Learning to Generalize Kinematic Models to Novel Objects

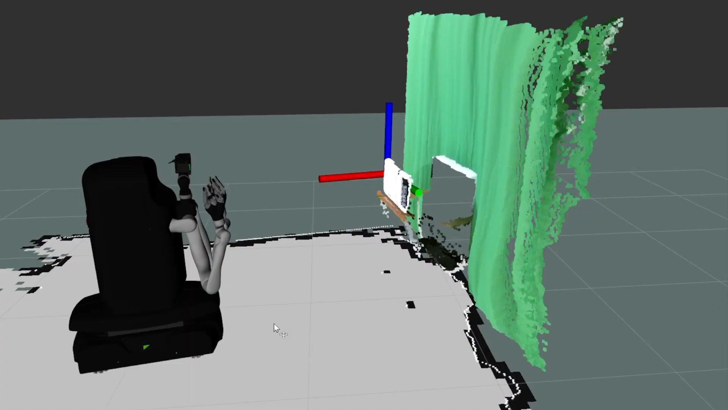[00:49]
From these observations, the robot predicts the object's kinematic model parameters,
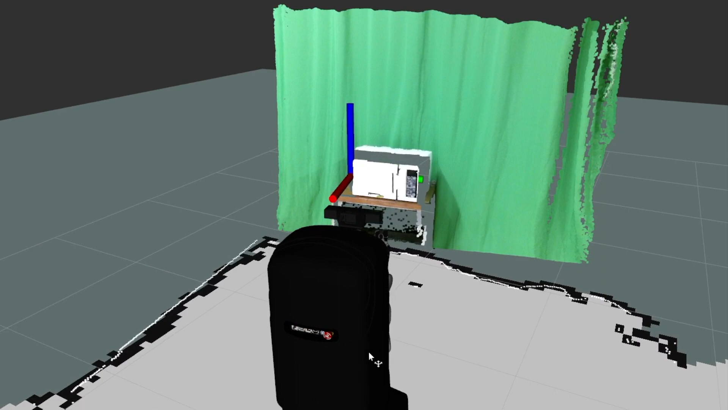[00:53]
articulated pose,
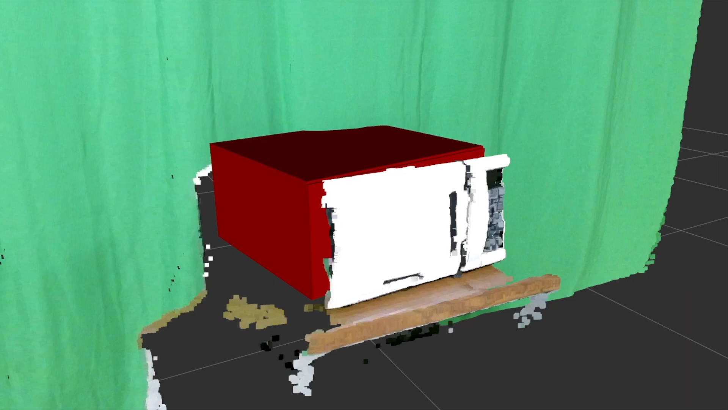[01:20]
This enables the robot to make predictions about how the object will move without first observing the object's motion.
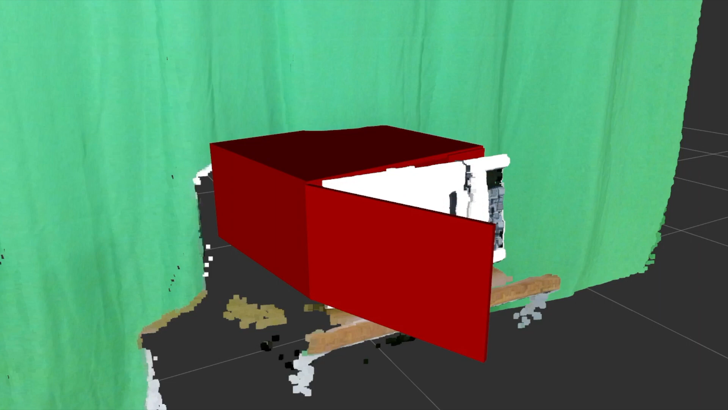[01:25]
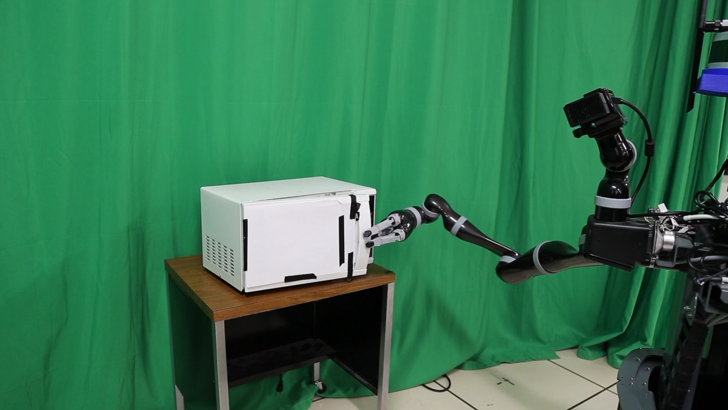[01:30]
In this example, the robot uses the observations collected earlier to estimate the object's kinematics and compute a motion plan which achieves a desired manipulation.
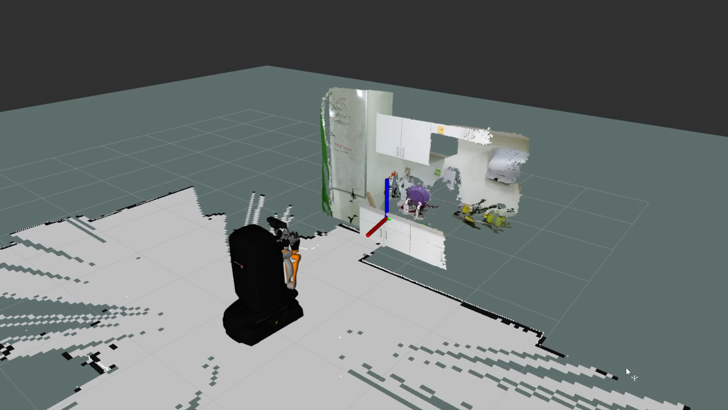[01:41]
In this example, the robot predicts a kinematic model for a novel drawer from a single depth image,
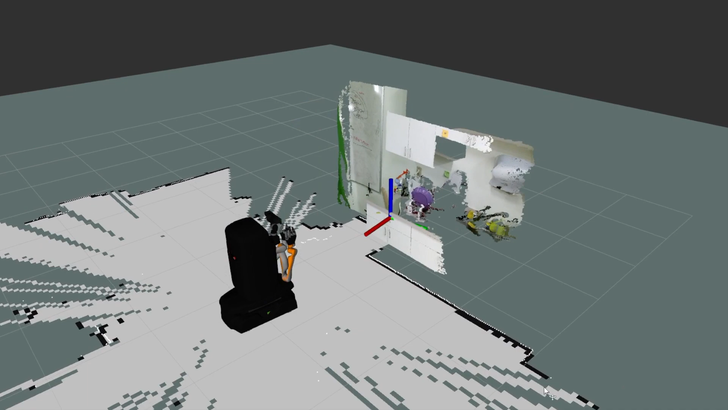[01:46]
then uses that estimated kinematic model to compute a kinematic motion plan which achieves a desired manipulation.